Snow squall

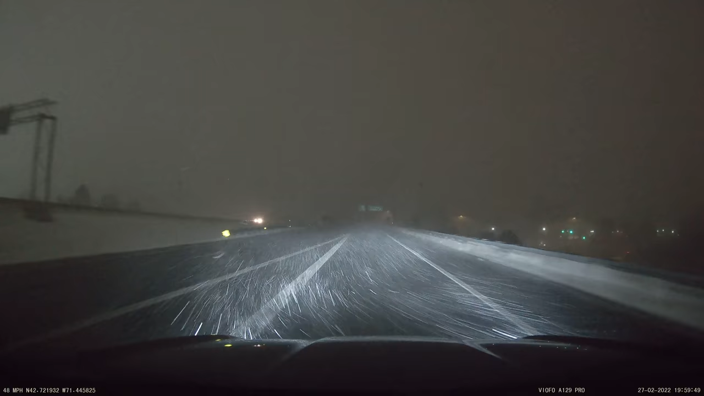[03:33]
Daddy just finished shoveling 2 hours ago. Wow. It really is a squall. What? I said it really is a squall. That's why it's slowing down. It's hard to see. Right now I can see it, but...